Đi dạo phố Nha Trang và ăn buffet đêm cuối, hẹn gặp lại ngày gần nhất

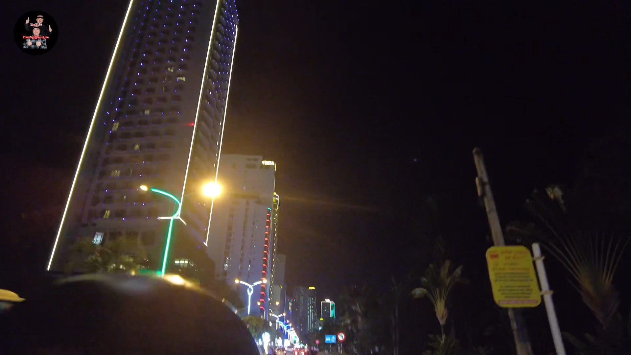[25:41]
kìa, thì có mấy trăm cái hotel ở đường biển Nha Trang luôn nè.
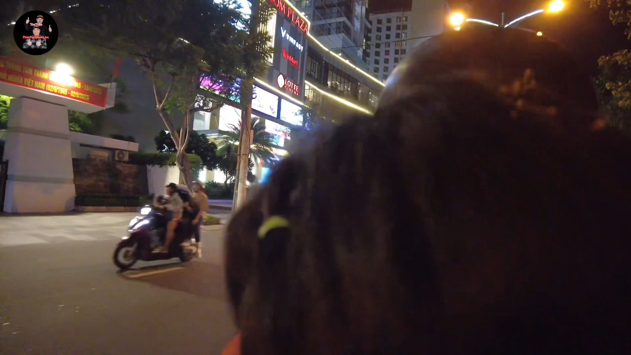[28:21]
Vincom là này á. À. Con cho biết tên nội.
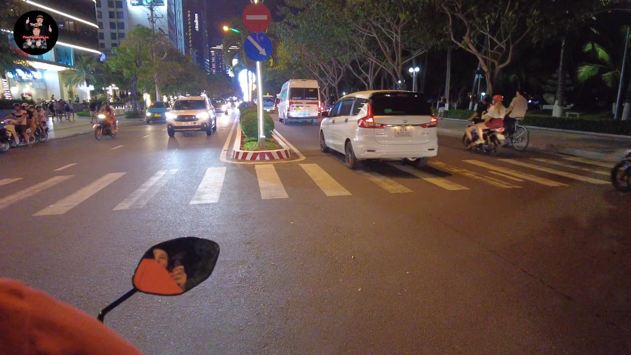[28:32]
Anh bóp kiện anh xin qua, nó sẽ nhận cho anh qua. Đây có khỏi bóng cho luôn nè các bạn.
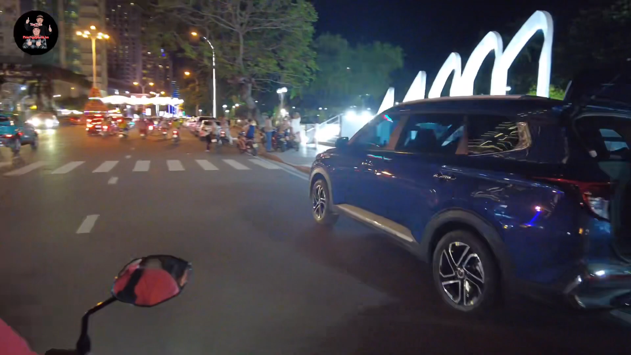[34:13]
Nè đó, tháp Trầm Hương nè.
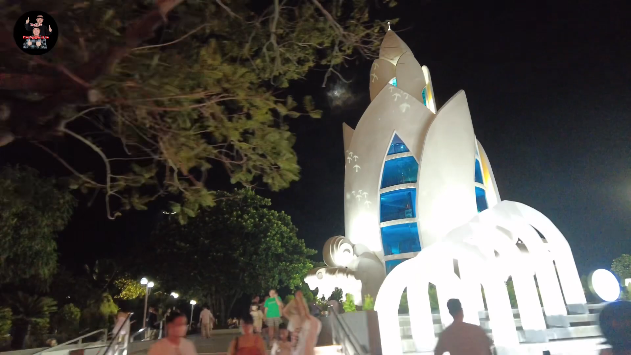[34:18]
Đây là chỗ ngã ba của Trầm Hương.
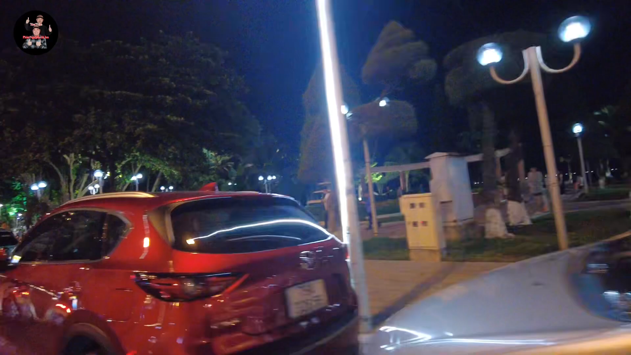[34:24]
Đây nè.
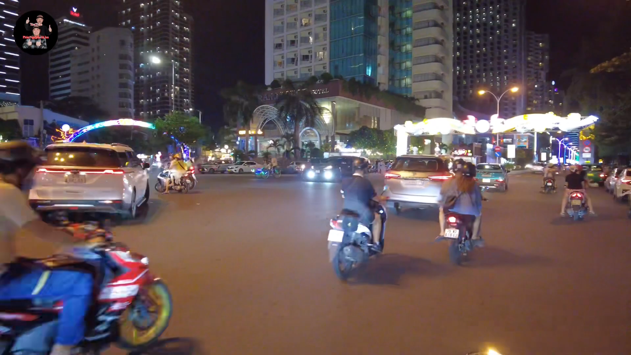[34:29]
Quá trời đẹp luôn, đây kêu là Nha Trang về,
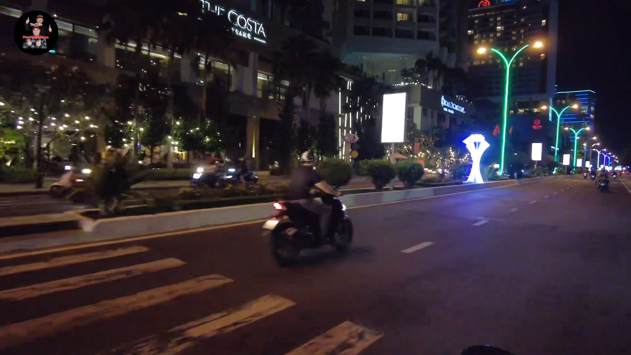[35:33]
Đẹp lắm, cái chạy dài tới trên luôn. Ừ.
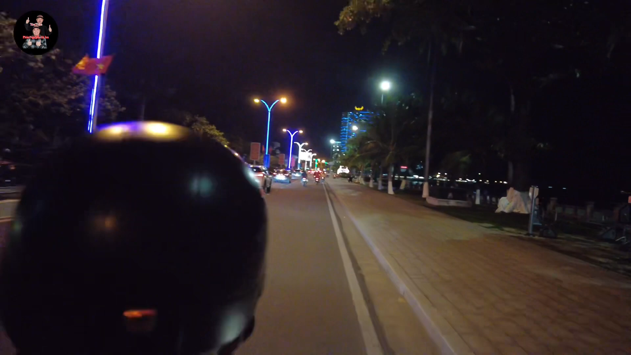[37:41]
tự vì ai cũng đi làm xong giấc chiều xuống, mặt trời xuống nó mát á, ai cũng đổ xô đi phố, đi đồ cà phê, đi chơi, đi ăn uống đồ nên đông.
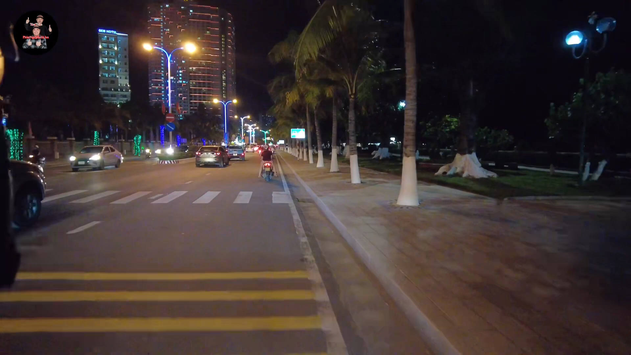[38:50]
Cái hotel rất là lớn, đẹp, rất đẹp không kìa.
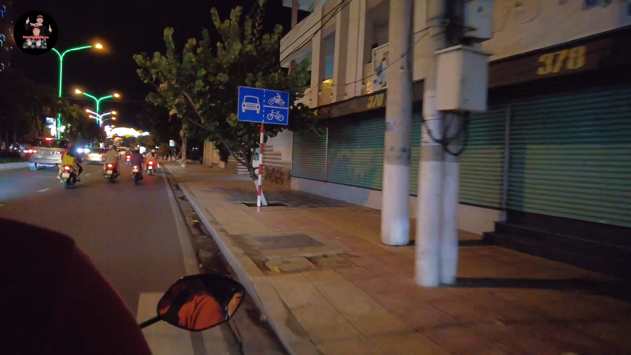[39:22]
Từ nãy giờ là cũng đoạn đường cũng hơi khá xa, thì mình quay từ cái hai bên bờ đó,
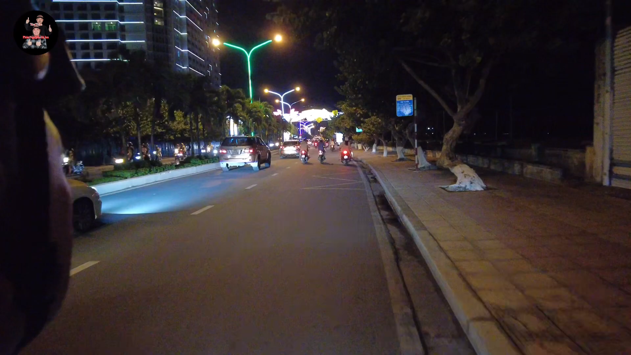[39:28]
bên bờ một bên là bờ biển, một bên là bờ khách sạn đó,
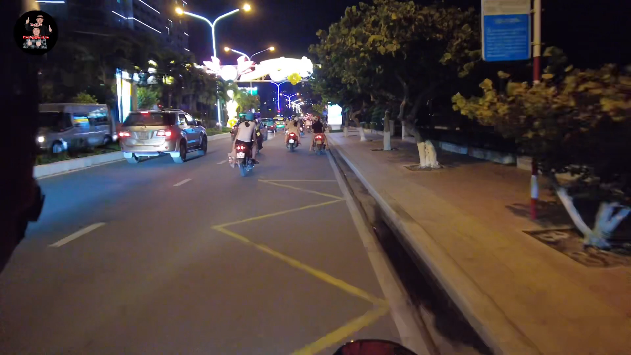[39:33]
để cho cô chú với anh chị các bạn cảm nhận được là bãi biển Nha Trang của mình nó đông vui và nó đẹp sao á. Đó, đầu tới đầu còn Phú nè. Dạ chưa. Bây giờ tới cầu Trần Phú rồi. Đó. Cái này là tối tối nè, người ta ra biển ta ngồi đông lắm.